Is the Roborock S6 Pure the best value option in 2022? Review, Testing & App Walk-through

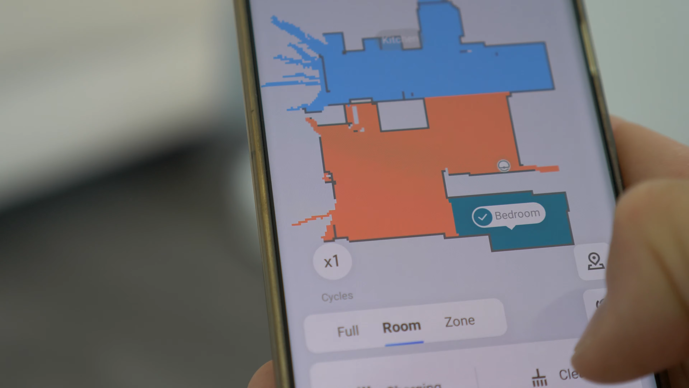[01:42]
You can obviously add this to your schedule and customize it so it does it exactly how you want it each time.